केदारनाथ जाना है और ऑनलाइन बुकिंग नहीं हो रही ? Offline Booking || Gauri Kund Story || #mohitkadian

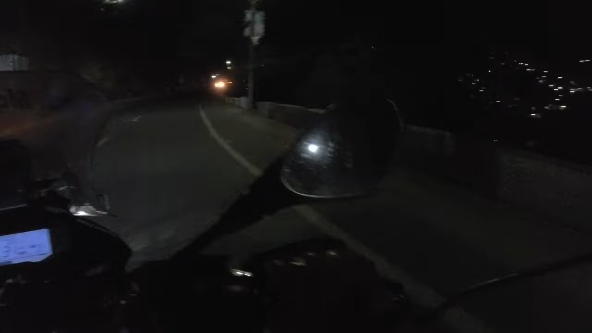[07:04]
फाइनली आपको व्यू तो दिख ही रहा होगा सामने, देखो वो देखो वाइट पहाड़,